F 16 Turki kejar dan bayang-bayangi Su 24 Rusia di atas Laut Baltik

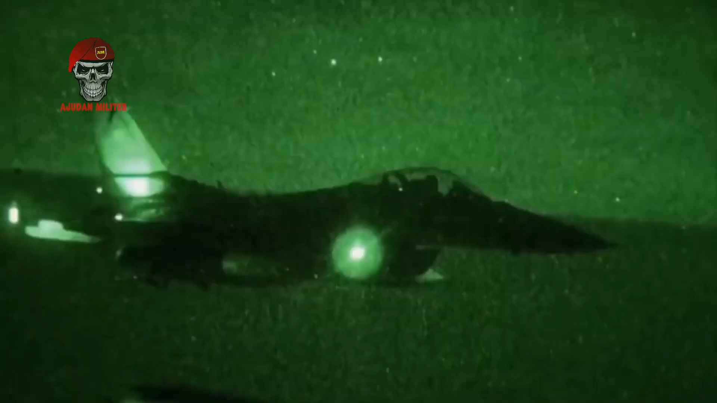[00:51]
F-16 lepas landas untuk mengawasi pesawat militer Rusia saat melaksanakan misi penegakan hukum di udara.